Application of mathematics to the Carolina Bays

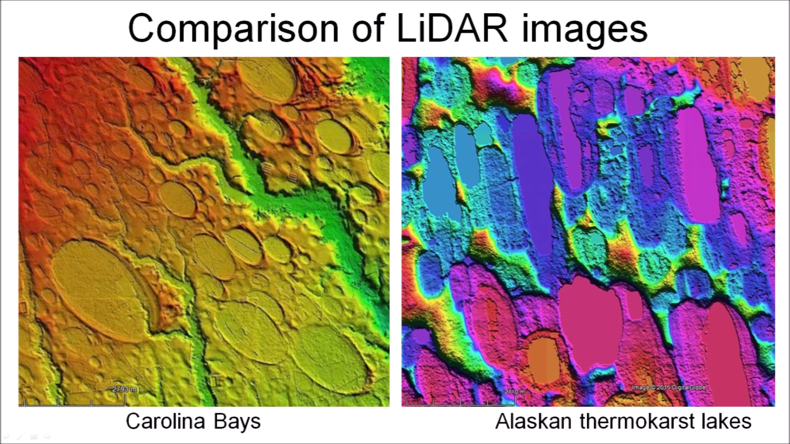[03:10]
The Carolina Bays have smooth elliptical shapes with raised rims, whereas the Thermocars lakes have rough irregular borders and do not have the overlaps that are present in many Carolina Bays. Considering the substantial geological differences, the Carolina Bays and the Thermocars lakes could not have formed by the same physical mechanisms. In 2006, the book titled The Cycle of Cosmic Catastrophes by Richard Firestone,
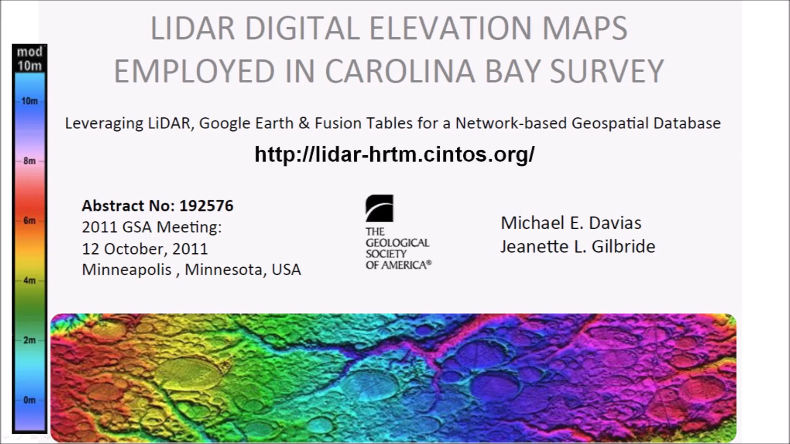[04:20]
The topography is represented by a 10-meter cyclic color ramp that provides the relative elevation of the local terrain.
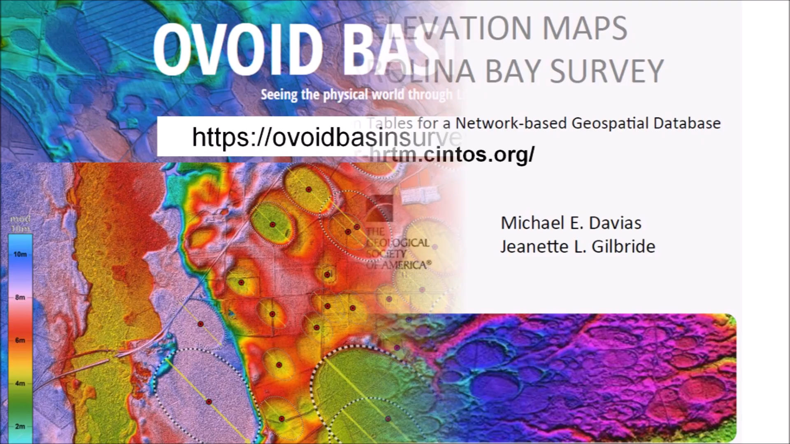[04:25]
Michael Davias also developed the Ovoid Basin Survey,
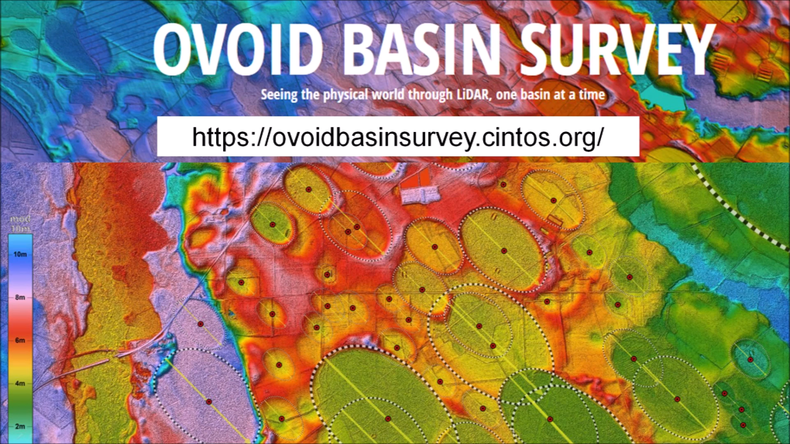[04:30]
which is a database of thousands of Carolina Bays containing characteristics for each bay, such as their geographical coordinates, size, eccentricity and orientation. The LiDAR images overcome many of the problems of aerial or satellite images that show a patchwork of farm fields and vegetation that obscure their geological features.
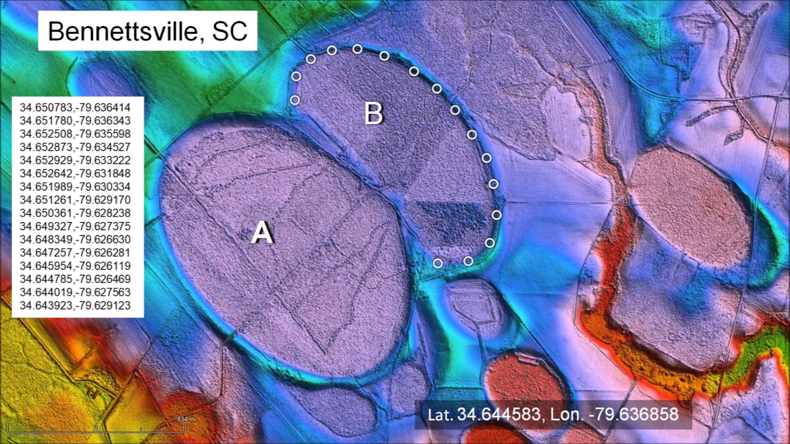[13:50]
The width-to-length ratio of basin A is 0.648, which corresponds to an impact angle of 40.4 degrees. We follow the same procedure of selecting points along the perimeter of basin B. Only five points are needed to fit an ellipse, but we have many more. The ellipse fits very well through the points. The ellipse fitting program makes it possible to determine the width of this basin.
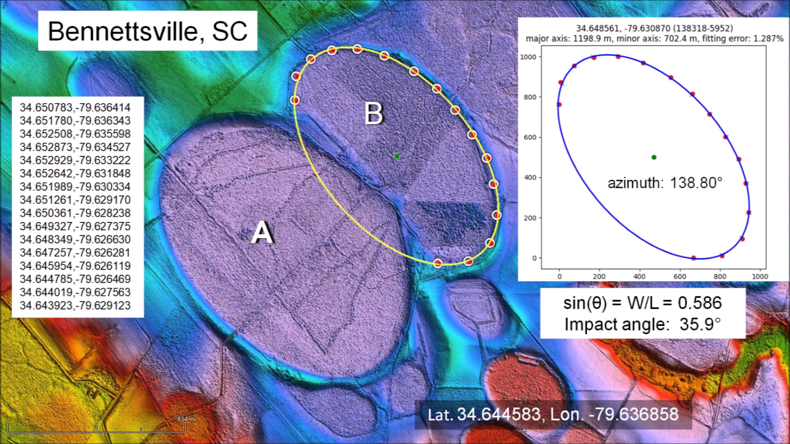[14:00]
The width-to-length ratio of basin B corresponds to an impact angle of 35.9 degrees. The impact angles obtained from the width-to-length ratios and the distance of the base from the convergence point are used to calculate the characteristics of the trajectories.
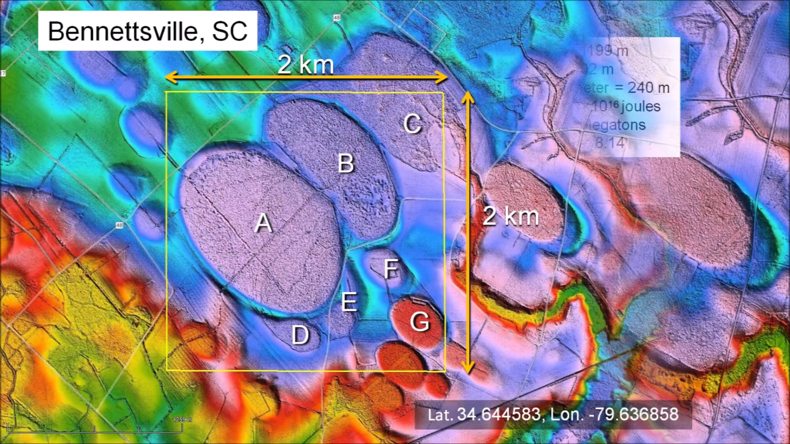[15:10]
I calculated the energy of the impacts that made a cluster of Carolina Bays in a 4 square kilometer area near Bennettsville, South Carolina. Assuming an impact velocity of 3.3 kilometers per second,
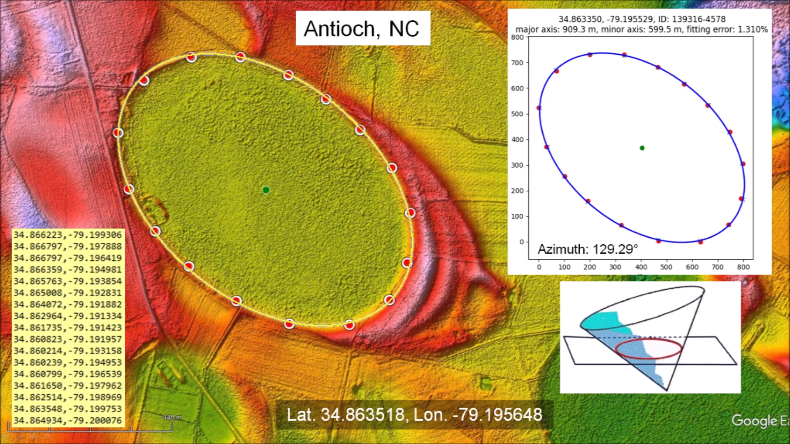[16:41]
The mathematically elliptical geometry of the Carolina Bays is a clue that the bays originated as inclined conical cavities or penetration funnels. The Carolina Bays did not originate from thermocaches and they were not created by wind and water mechanisms. Based on the geometry, they are impact structures.
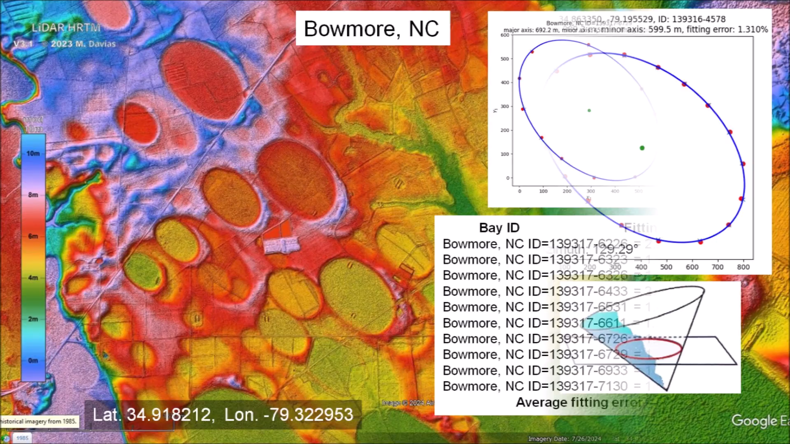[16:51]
Well-preserved Carolina Bays, like those near Beaumont, North Carolina, have a mathematically elliptical geometry with an average fitting error of 1.59%.
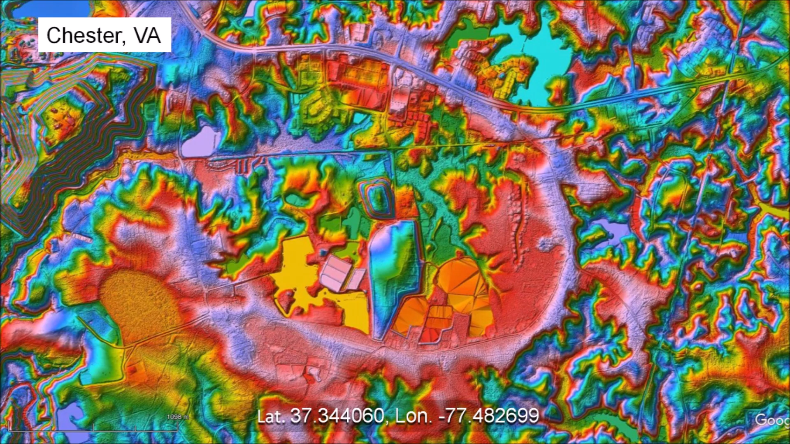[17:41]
The stony ground in Virginia did not allow the formation of penetration funnels like those that were made in the saturated, unconsolidated soil of North Carolina or South Carolina, where the ground was liquefied by the seismic vibrations of the impacts.